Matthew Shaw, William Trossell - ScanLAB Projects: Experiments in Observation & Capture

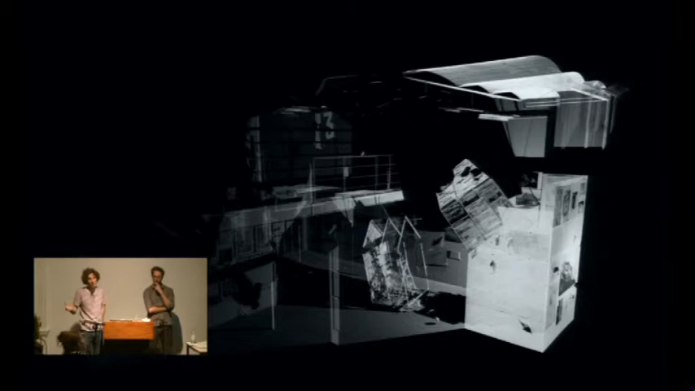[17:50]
but a very digital set of processing where we take that 3D data and then we start to curate views from that data. So there's quite a kind of
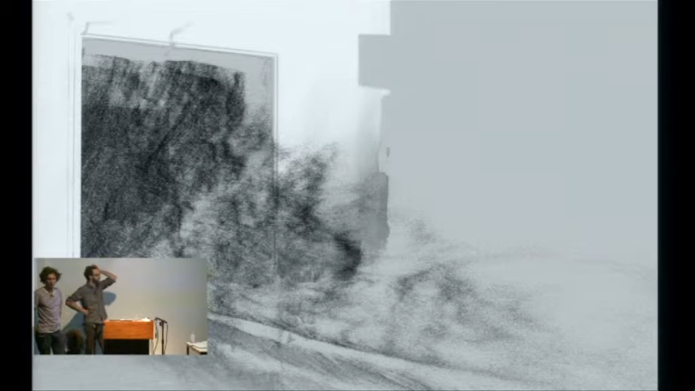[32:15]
At that point, we were also scratching our heads to wonder whether we could scan a cloud. Could we contain a cloud in a room, set the scanner off, and see if it would actually see it?